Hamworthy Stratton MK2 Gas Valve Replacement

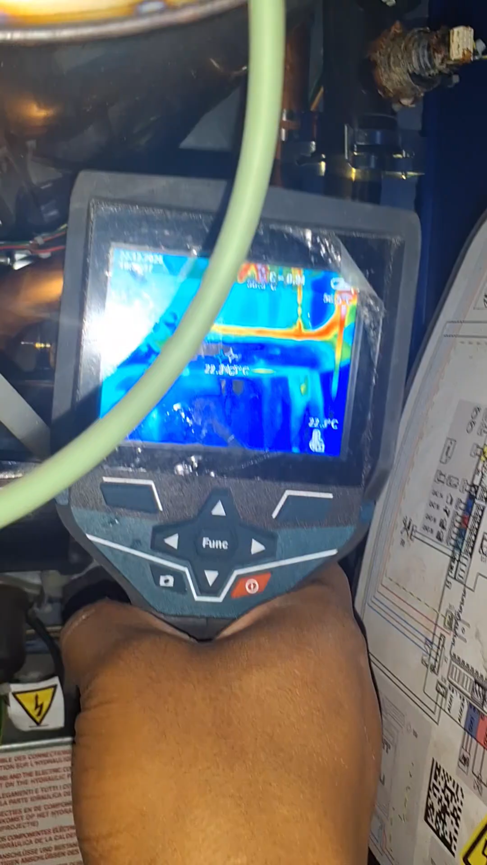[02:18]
quite weird that it doesn't really show you the temperature of it sometimes how the camera reflects
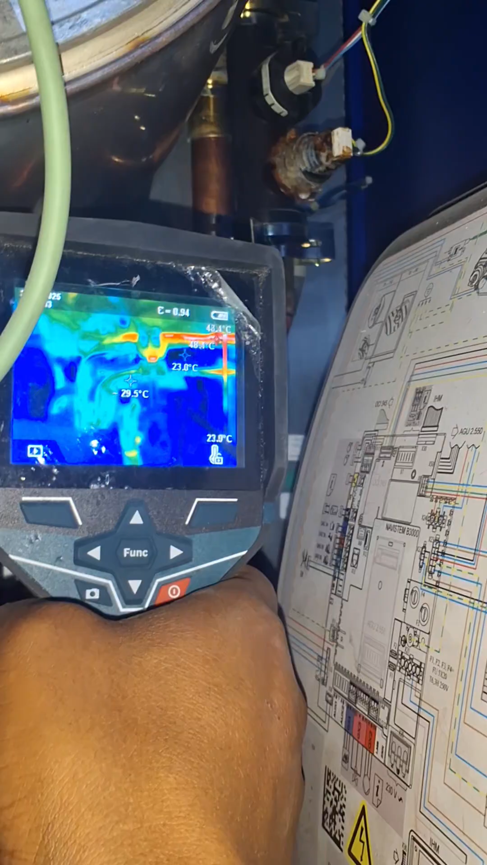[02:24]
reflects it back oh it's about 60 60
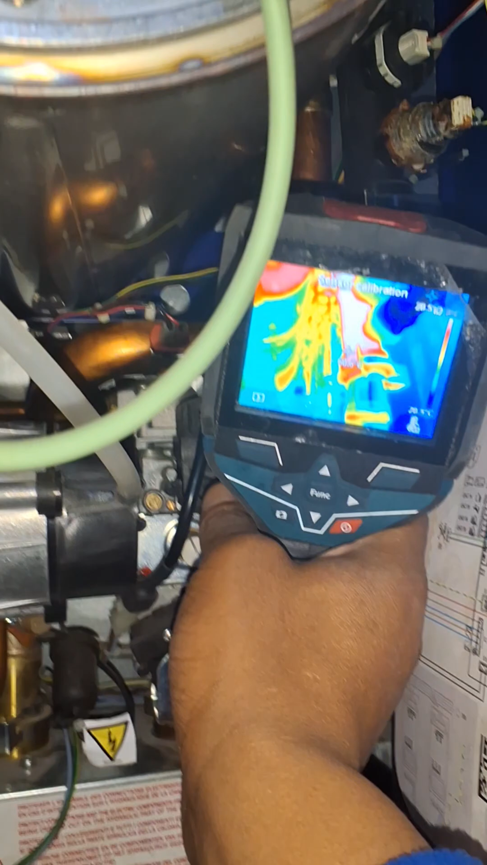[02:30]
to 70 celsius that pipe there that i'm touching i could just put some gloves on but it might fatten up my hands when i put my gloves on